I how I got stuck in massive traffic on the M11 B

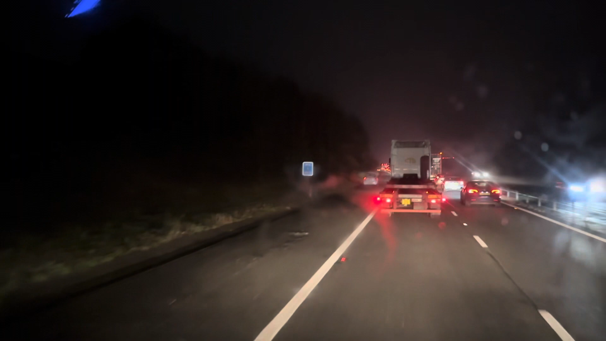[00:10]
traffic on this m11 is horrendous guys it's horrendous broken down vehicles stuck on the roadside and uh been queuing up for the last 45 minutes i'd uh gone live but apparently i didn't get anyone you know to share the uh life on with
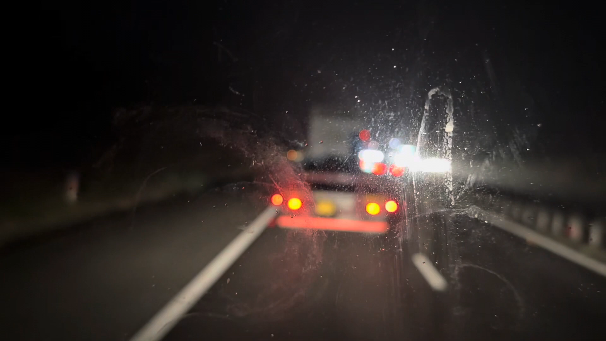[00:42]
and uh traffic is still crawling slowly as you can see
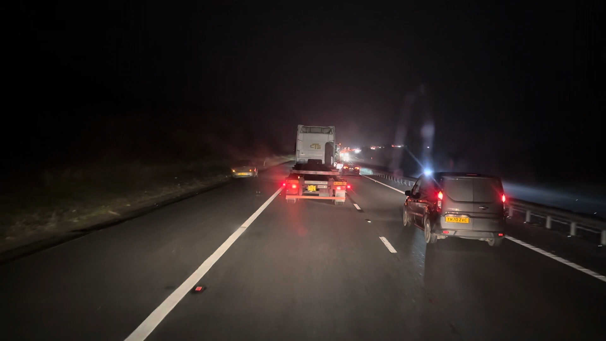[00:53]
guys if you're new on to my channel please kindly do subscribe share and like my contents hit the notification bell to receive more videos regarding truckers lifestyle uh the good thing is that the traffic now is flowing a bit faster and uh i really don't know what what's ahead and despite the fact that we're only meeting uh cars you know parked on the side that have broken down
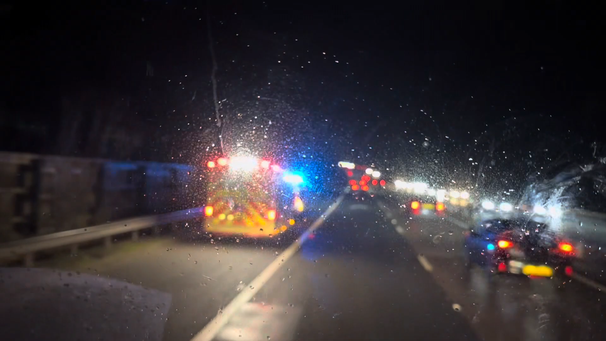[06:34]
yeah two ambulances yeah so this is what's been yeah so that's what's been holding up everybody guys so that's it guys if you're new onto my channel please kindly do subscribe share and like my contents uh hit the notification bell to receive more videos regarding uh truckers lifestyle guys that will be it um i'll post it and then you can go over it and uh check it out